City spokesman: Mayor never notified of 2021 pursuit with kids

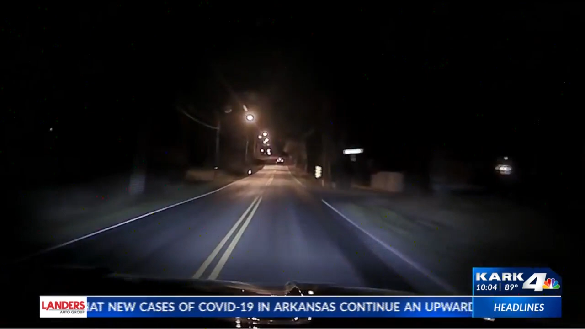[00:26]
Dash cam video shows LRPD following the kids at a high rate of speed moments before the wreck.